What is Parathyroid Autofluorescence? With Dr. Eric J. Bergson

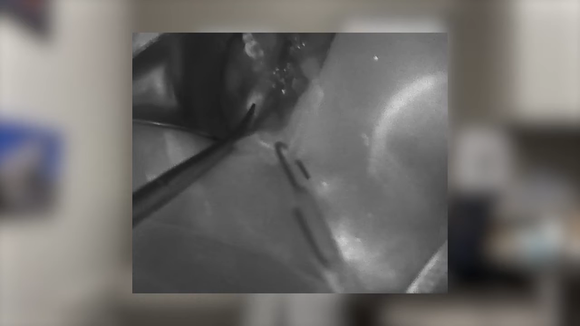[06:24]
And so this technique, again called parathyroid autofluorescence, is something that's fairly new and it's being used to help identify the parathyroid glands.